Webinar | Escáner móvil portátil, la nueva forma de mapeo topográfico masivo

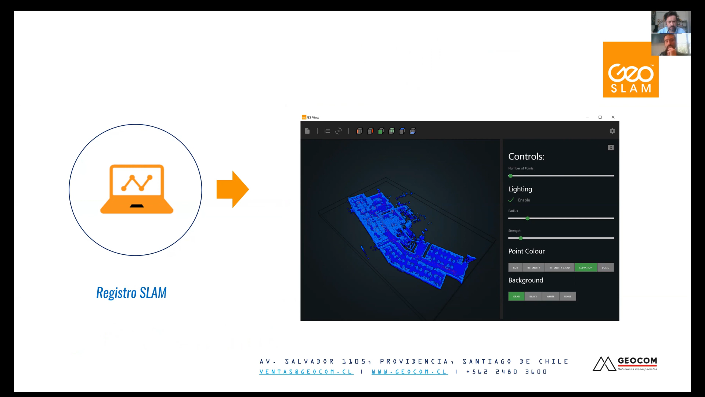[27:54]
Y ya acá tengo la 9 puntos y nuevamente reforzamos la idea que no tiene una referenciación. Vamos a llamar que tiene coordenadas escáner en este momento. Claro, son coordenadas relativas, mantienen las formas, mantienen los tamaños, que es súper importante, pero Justamente.
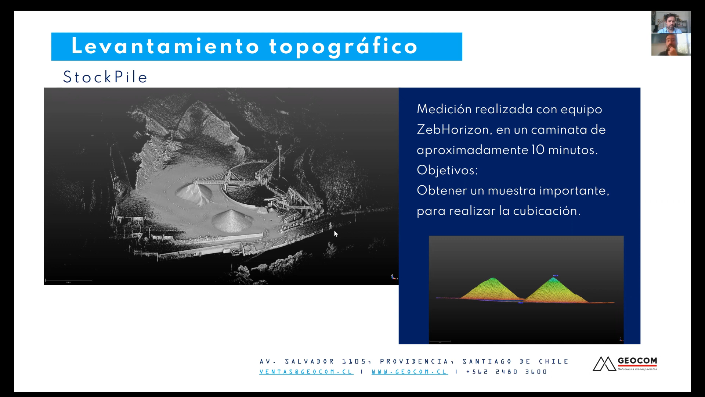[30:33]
No teníamos que parar la producción del lugar y incluso hoy en día lo hacen en una camioneta a una velocidad reducida con una, digamos, técnica que se va depurando un poco con el tiempo. Y acá ya la nube de puntos es bastante rápida y lo que queremos ver es algunas soluciones que ahora Ariel las va a comentar. Ya, perfecto.
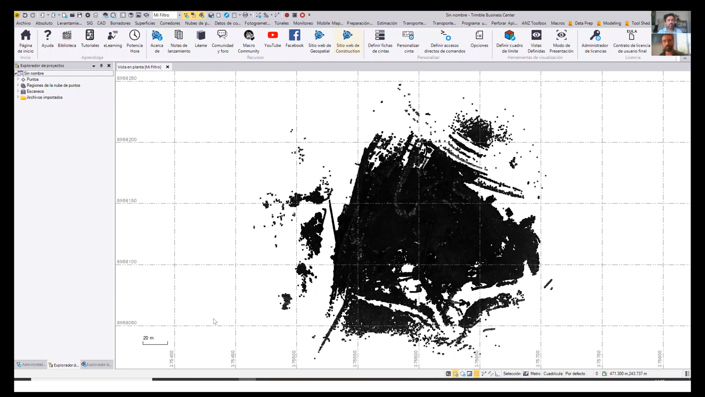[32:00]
¿Ya? Bueno, ahí pueden ver digamos, la representación de la nube de puntos directamente en TBC. Ahí ya está con digamos, con una visualización de alturas o elevaciones, entonces se puede ver de forma muy clara dónde se encuentran los diferentes acopios porque los colores,
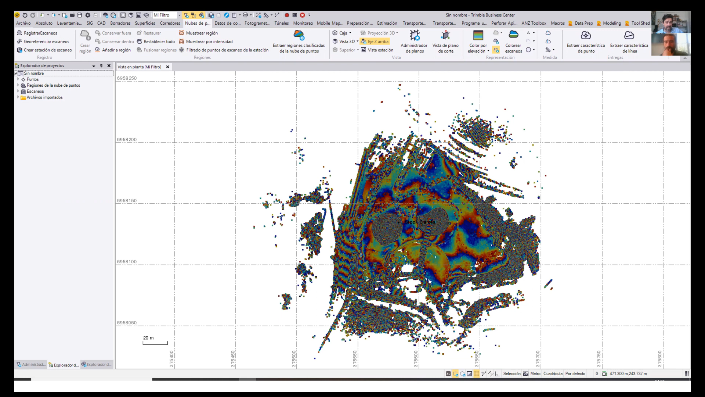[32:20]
digamos, están un poquito más amontonados, ¿cierto? Ahí están. Entonces, Sí. esos acopios se pueden aislar rápidamente. A través de diferentes comandos.
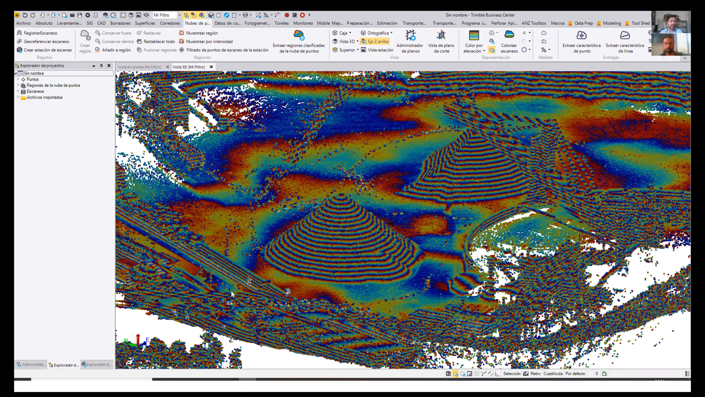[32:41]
Uno de los más utilizados es justamente el cuadro de límite.
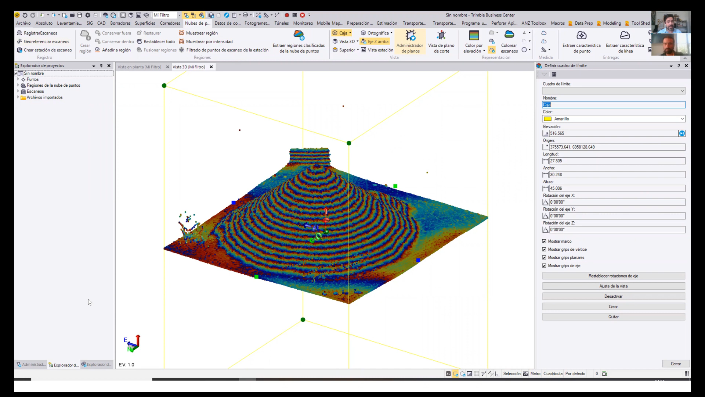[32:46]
Entonces ahí pueden ver que ya el acopio está individualizado. ¿Sí?
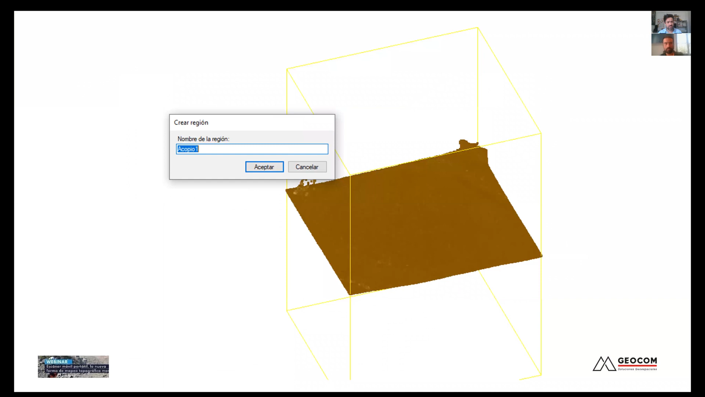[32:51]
Se crea una región finalmente. Esto es ya manejo de la nube de puntos, ¿cierto? Y se logra ese tipo de representación.
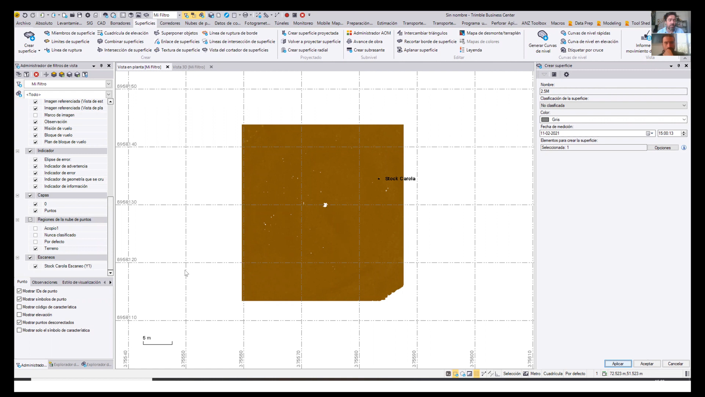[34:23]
Podemos ver la superficie ya creada a partir de los puntos, ¿cierto?
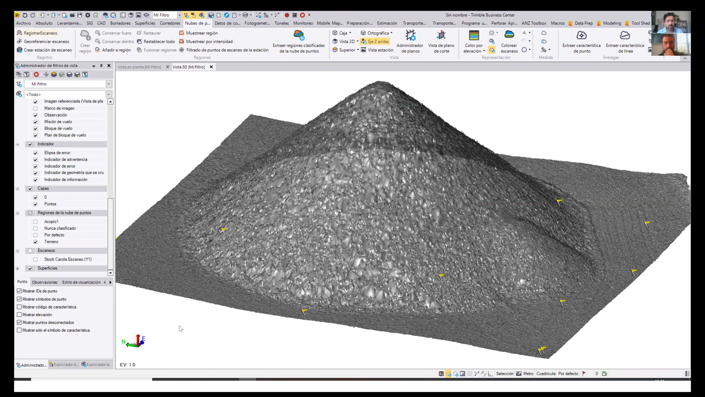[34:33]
Esa superficie es altamente densificada. Se puede, digamos, cambiar la visualización. Esa visualización es muy amable porque en realidad te muestra en alguna medida las variaciones verticales, ¿cierto?
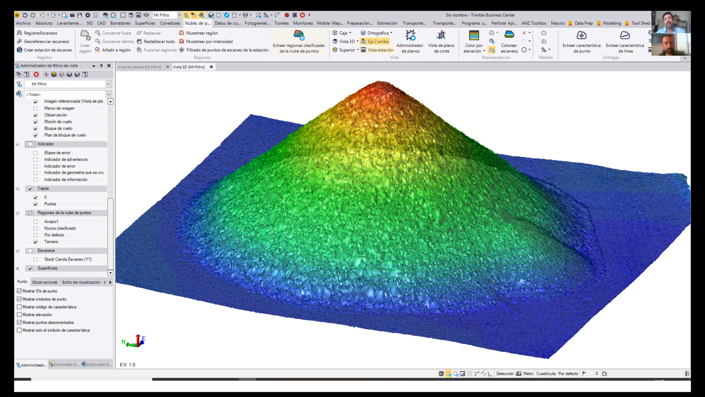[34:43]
Que van teniendo los diferentes elementos. Y bueno, y se procede a realizar el cálculo de volumen.
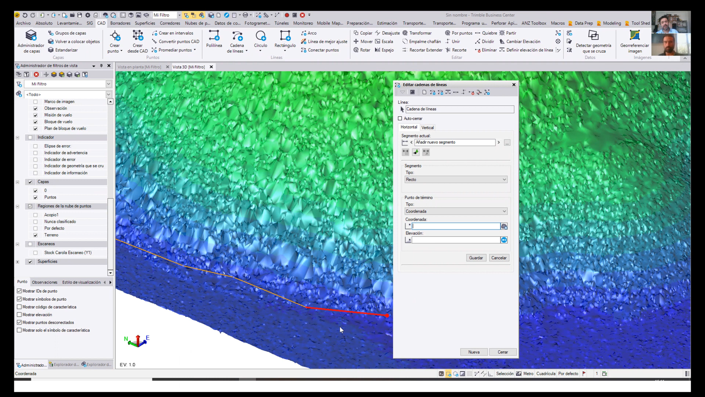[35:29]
El método más usado tiene que ver también con la determinación del límite de este acopio, que era justamente lo opuesto a lo que yo había mostrado anteriormente, porque el acopio,
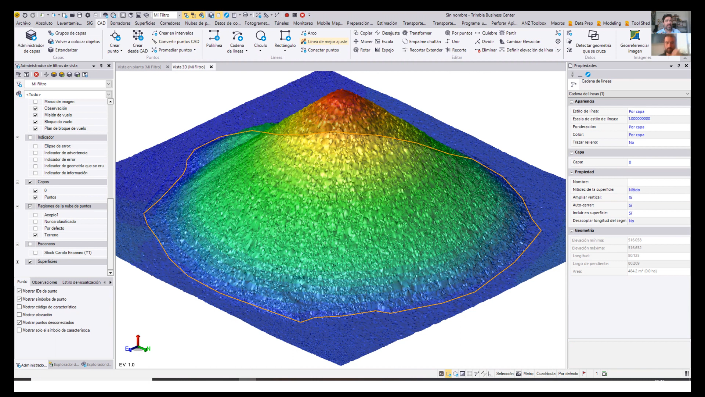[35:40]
el software detecta, digamos, en dónde se encuentra. Para esto hay que individualizarlo en términos groseros, digamos.
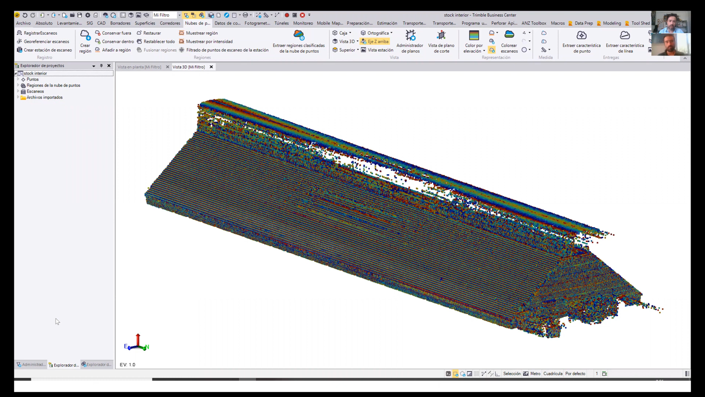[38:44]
ya sea con la mano, un jalón, y haciendo la medición en movimiento. Sí, a diferencia del primer caso, este es un caso confinado, ¿cierto? Es bajo techo, por decirlo de alguna manera. El otro caso, la clasificación del terreno, digamos, se aplica de forma bastante sencilla.
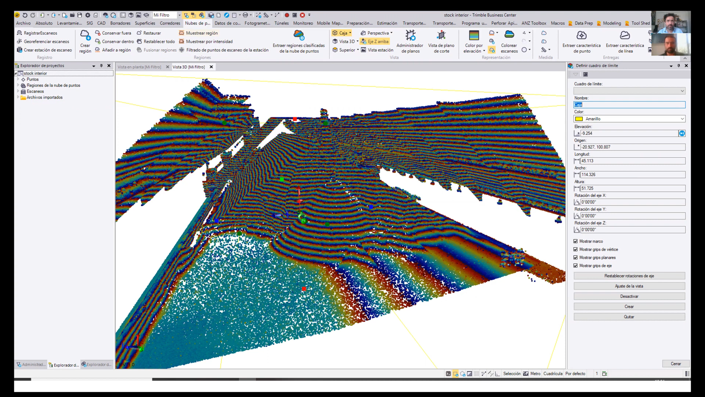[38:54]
Acá, la verdad es que ocurre de forma similar. El software interpreta muy bien cuáles son los elementos estructurales, ¿cierto? Me refiero en este caso al techo, a las vigas y qué sé yo, y logra aislarlo de forma bastante rápida. ¿Ya?
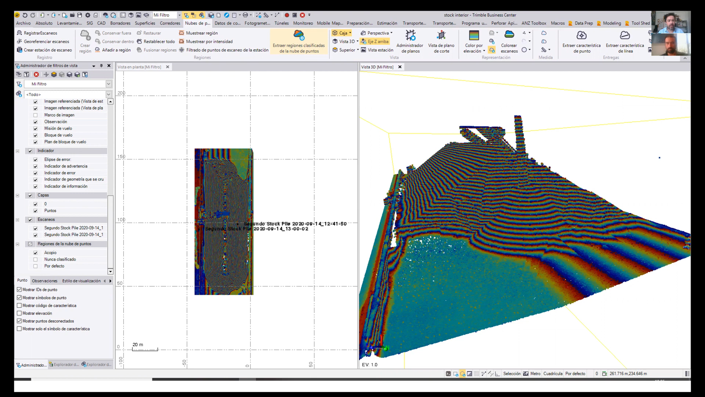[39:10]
Las mismas formas de visualización con cajas de límite, ¿cierto? Y ahí ya está aplicada la clasificación del terreno.
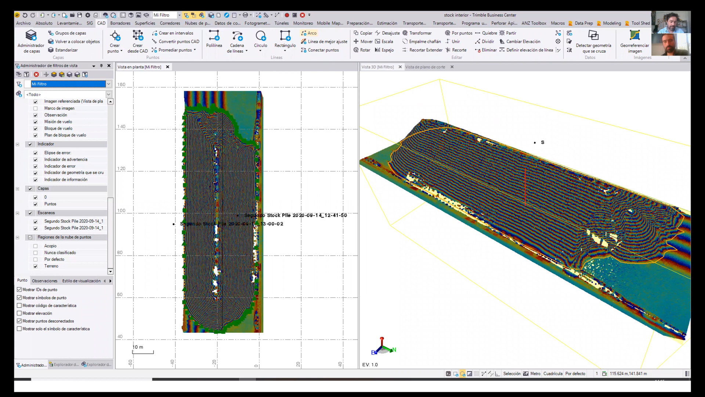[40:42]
Entonces, claro, si es que no hay superficie base, porque esto también no está georreferenciado, hay que decirlo, se escoge, digamos, el punto más bajo del piso del stock, lógicamente que no esté ocupado por material, y eso mismo genera un plano horizontal para hacer la cubicación.